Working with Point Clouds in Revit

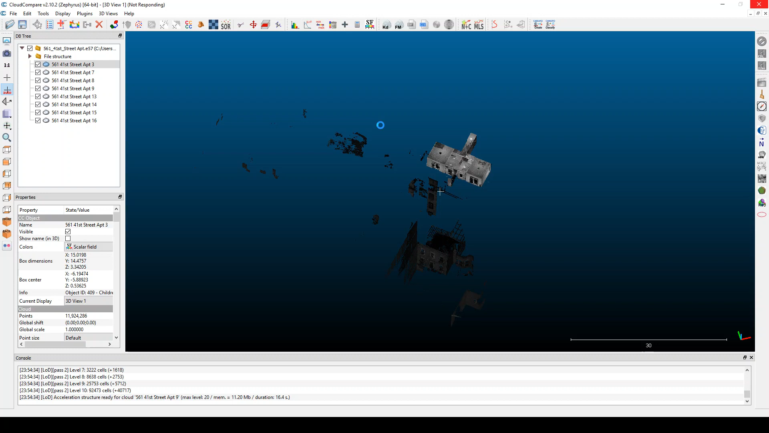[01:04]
So there's a lot of points, you know, if I'm trying to navigate around this it's very kind of choppy and slow. You can see I just try to rotate it and now I get the spinning wheel of death. Anyway, once you kind of clean that up you basically get something like this.
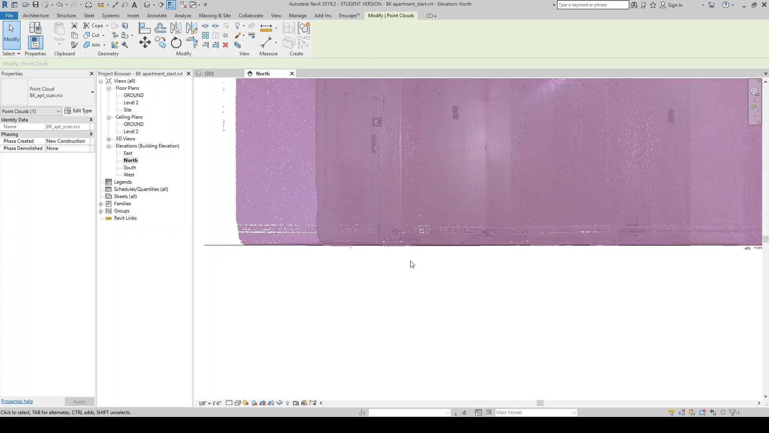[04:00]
I only have one level, so I don't see the exterior of the building. I'm only seeing the interior surfaces. So this is kind of like the... This level is basically the finish floor.
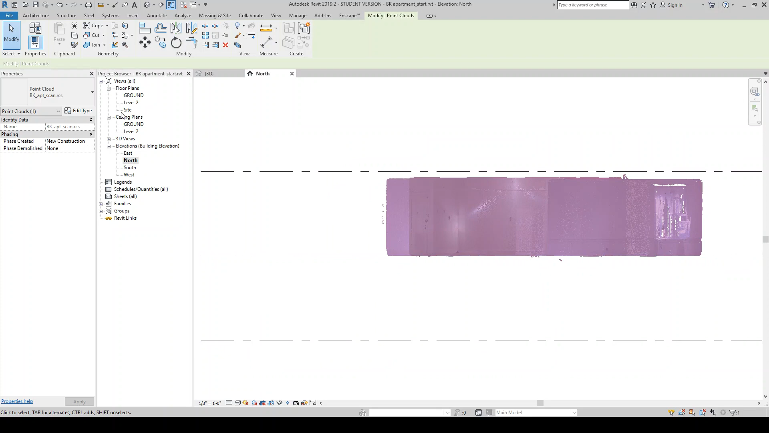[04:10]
And what I probably want to do also is rotate this to be orthogonal,
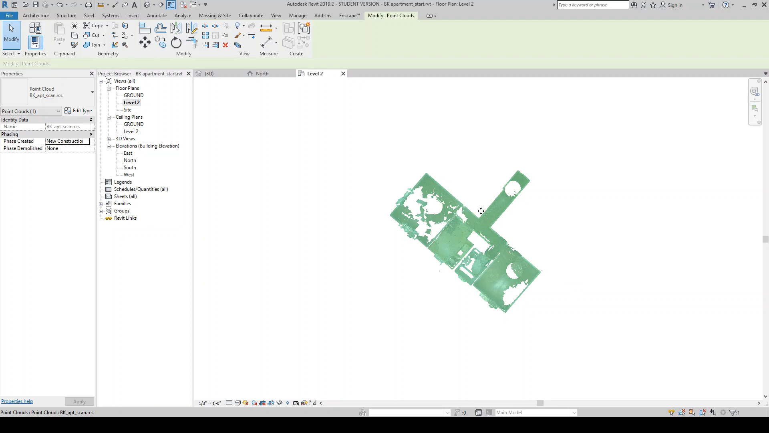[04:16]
just to make it a little bit easier to work with. So I'm just going to come in here...
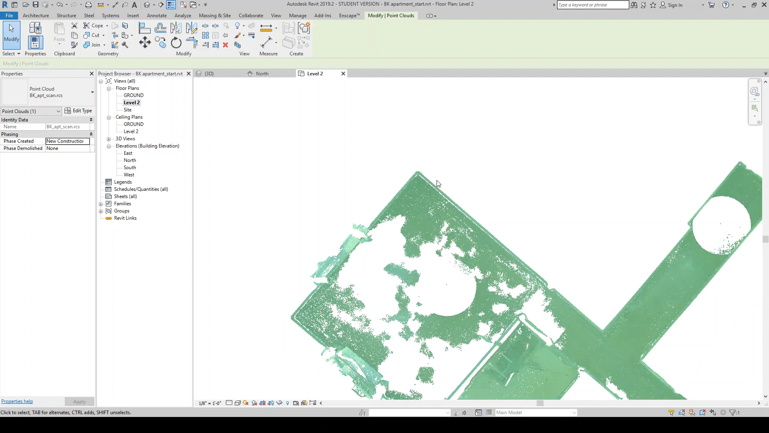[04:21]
Rotate... Try to get as close as I can.
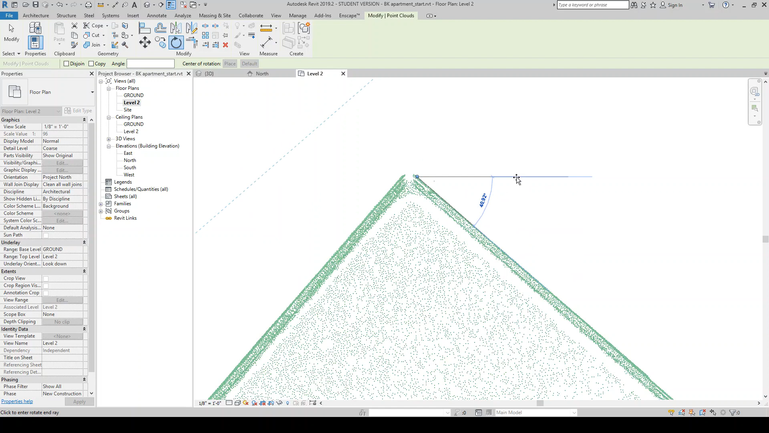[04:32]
It looks pretty good.
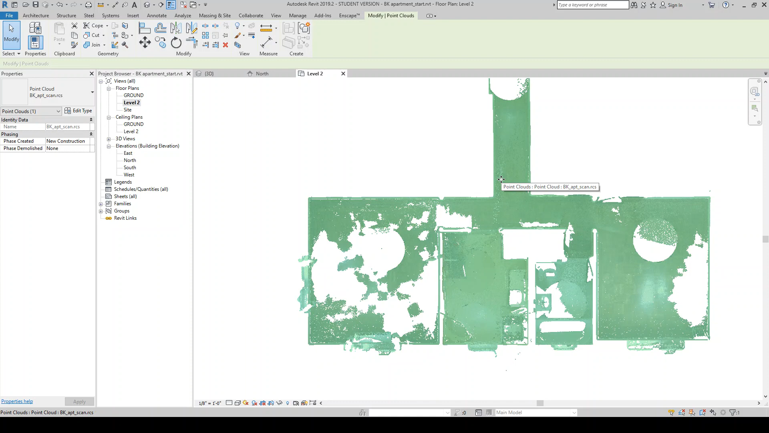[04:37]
I'm actually going to...
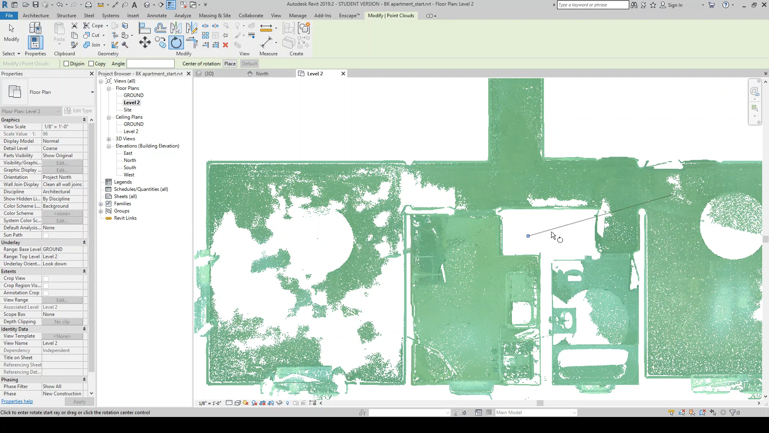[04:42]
I'm going to rotate this 180.
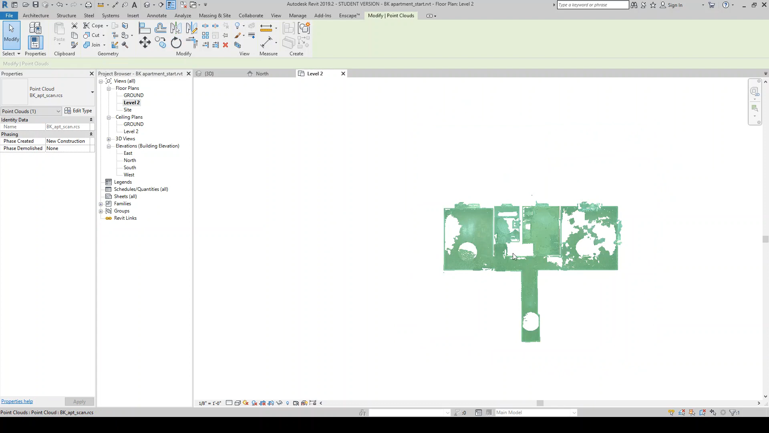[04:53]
So this is kind of like your entry hall. And there's a, you know, a bedroom, a living room, kitchen, bathroom. Once you have your model in place...
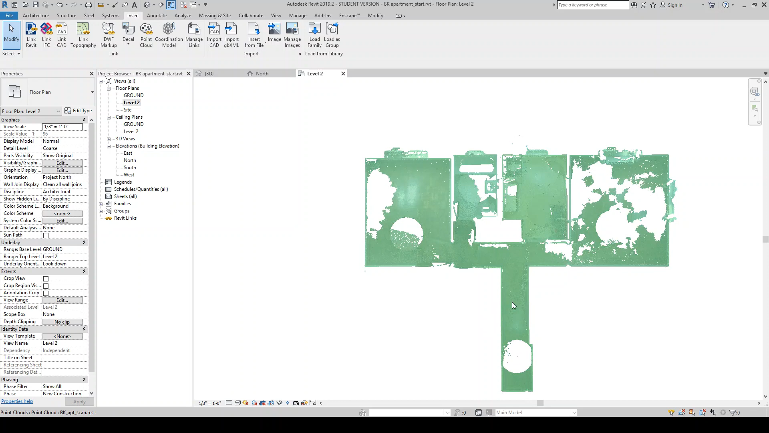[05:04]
I'm actually just going to check real quick. Let's just throw like a wall in here to see how straight this is.
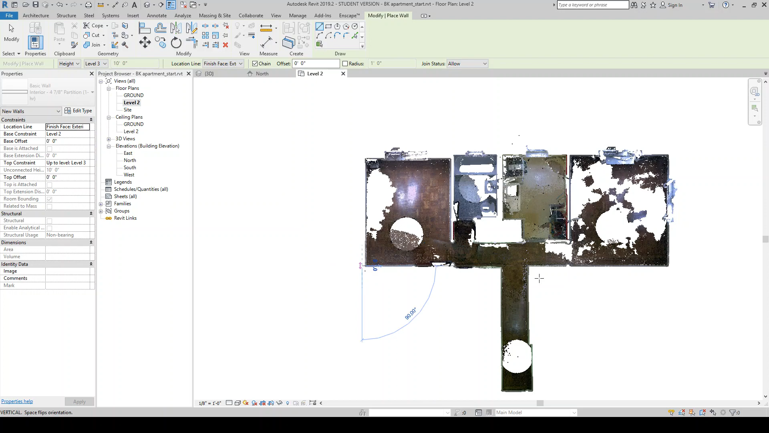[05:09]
It looks pretty good. Alright.
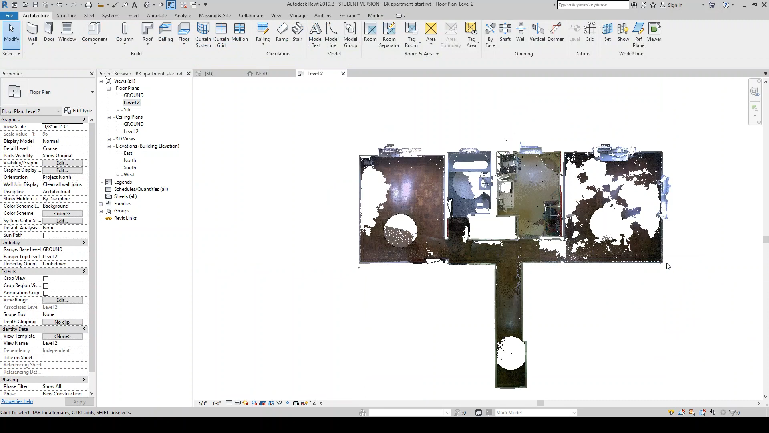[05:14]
So once you have your model kind of placed, you probably want to pin it so that you don't accidentally move it.
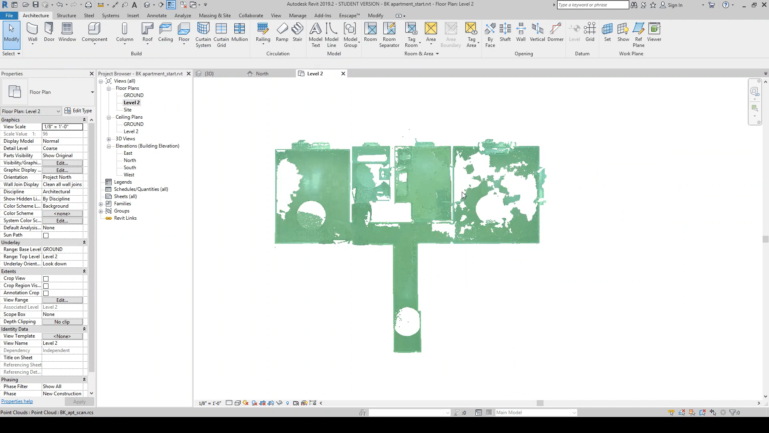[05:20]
And a few things you'll want to kind of quickly go through.
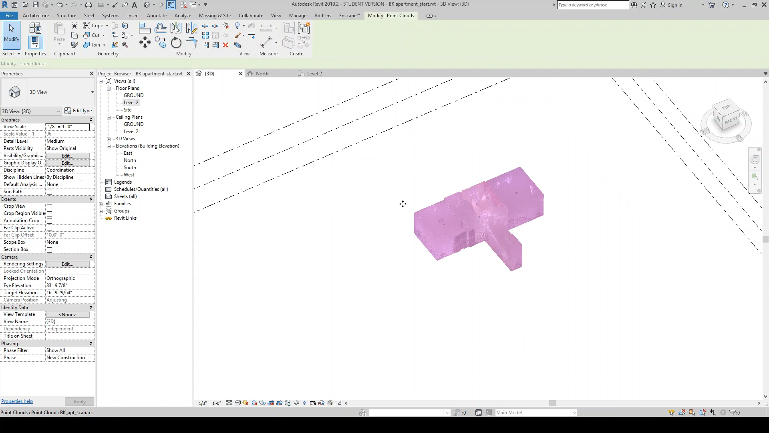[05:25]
Usually in the 3D view... Let's throw a section box.
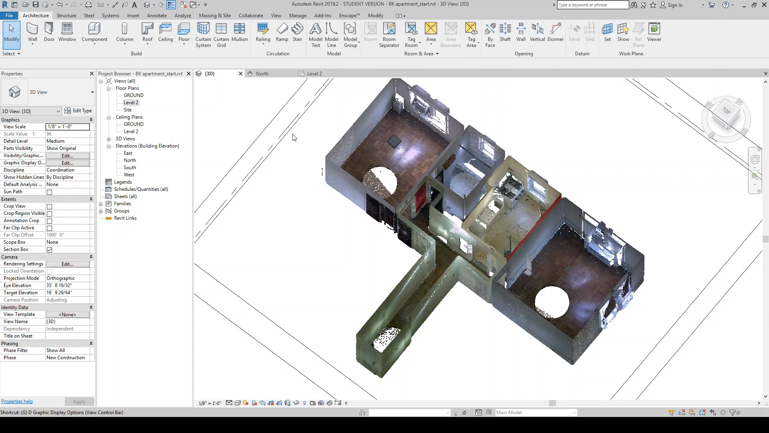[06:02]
So there's a few things within the visibility graphics. So I'm just going to hit VV. If you come to point clouds here,
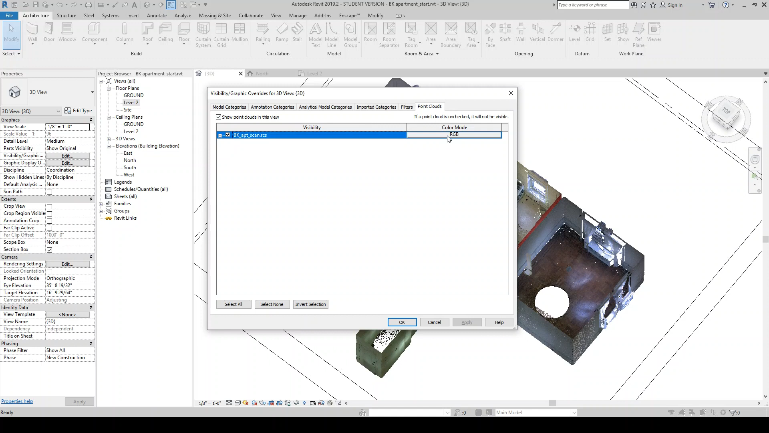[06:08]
you'll notice that there's this option here called color mode.
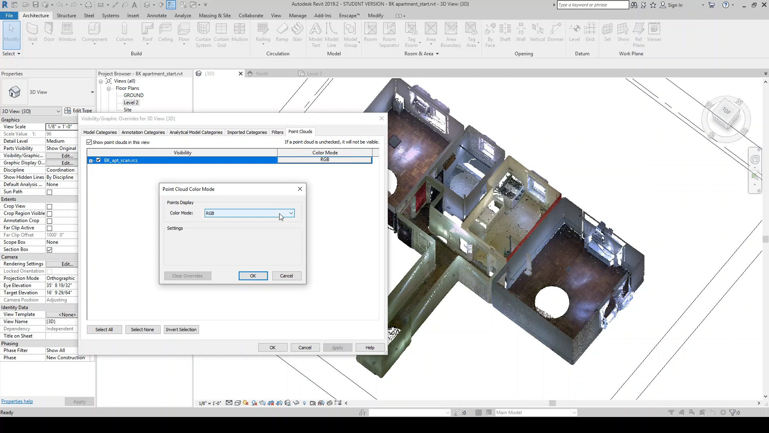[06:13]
So RGB, just kind of like this photographic representation. Single color. It's just a single color. So these are pretty self-explanatory.
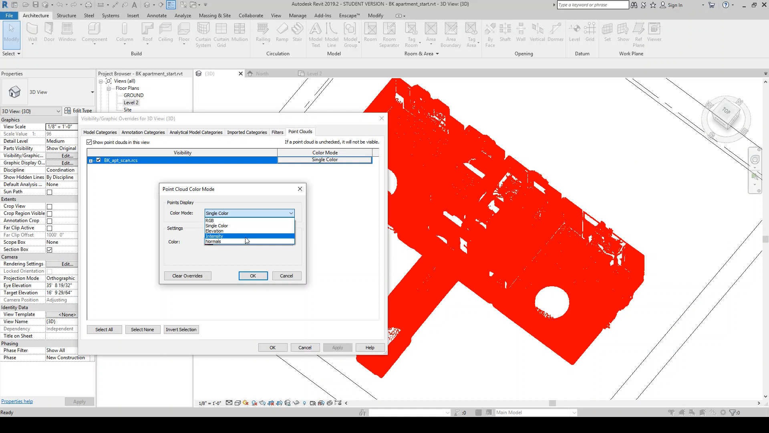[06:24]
Well, some of these aren't. Intensity is, from what I understand, it's basically how far away something was from the scanner.